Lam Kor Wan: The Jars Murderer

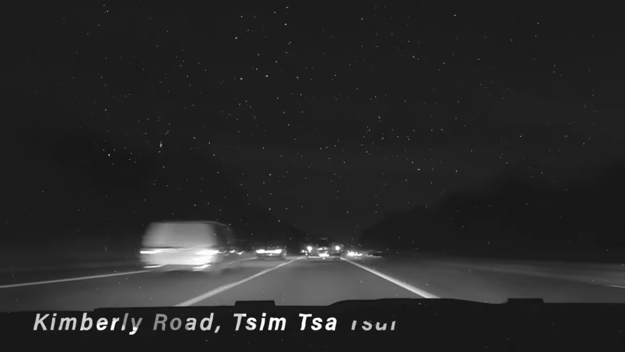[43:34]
Lam Kor Wan was driving his taxi down Kimberley Road in Sim Sa Sui. It was late, and he was trying to find one more fare before calling it a night,
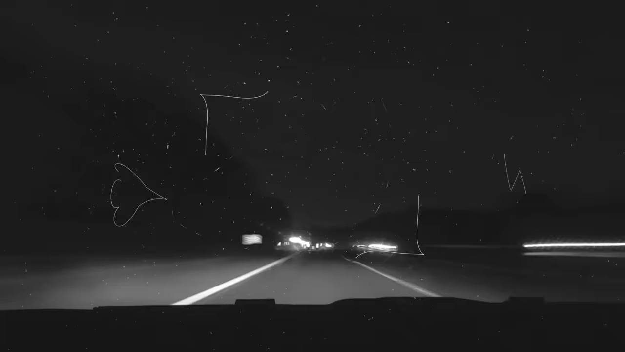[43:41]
lingering around Knutsford Terrace, a popular party district for both locals and foreigners alike. In his glove box was a length of steel cable. He knew what he was going to do. All he was lacking was the opportunity, which tragically would come soon enough.